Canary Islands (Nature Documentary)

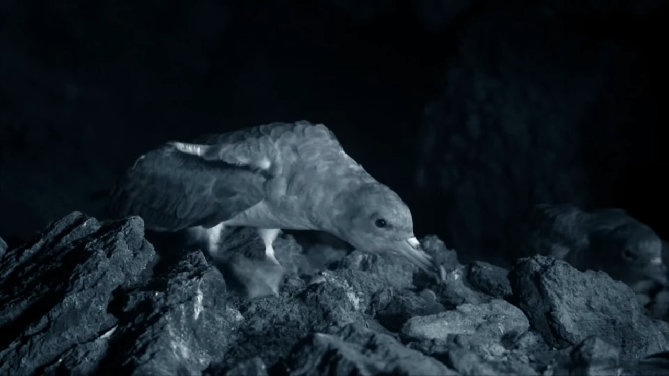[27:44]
Once the birds are back on land, they greet their neighbors.
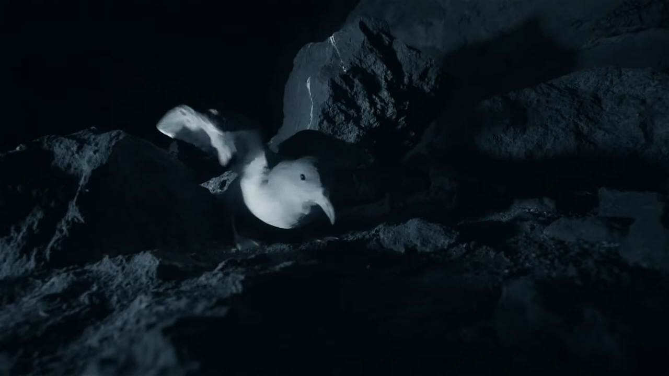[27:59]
Then it's time to feed their single chick.
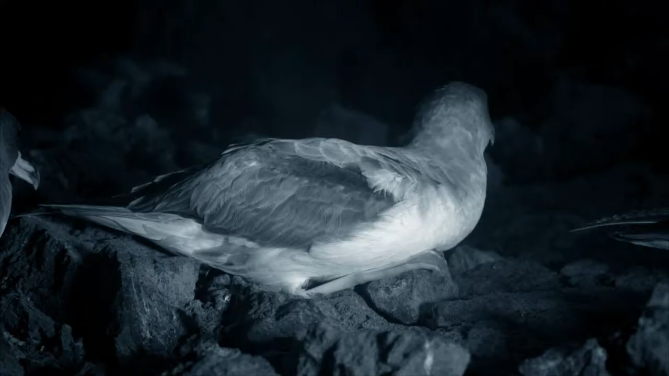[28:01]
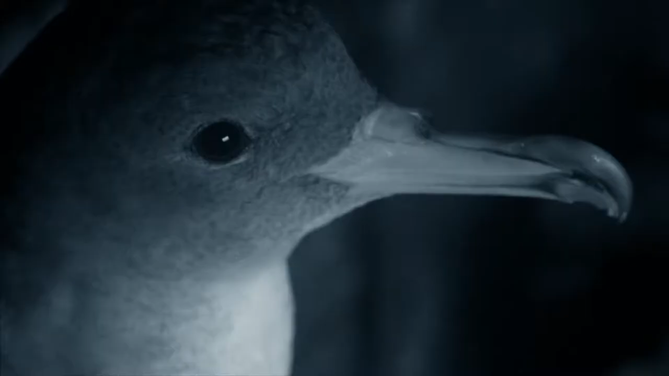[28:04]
The young bird has been waiting a long time for this moment.
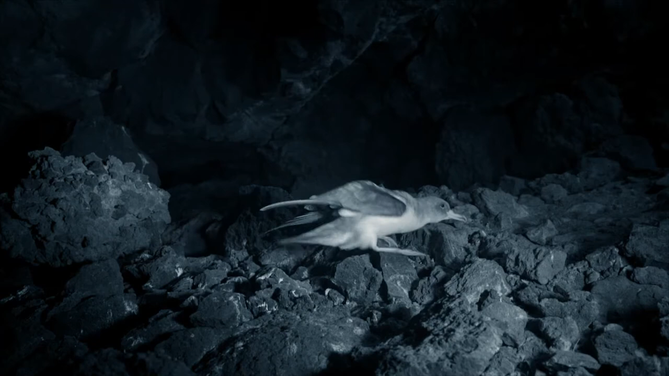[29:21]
Long before day breaks, the birds are off out to sea.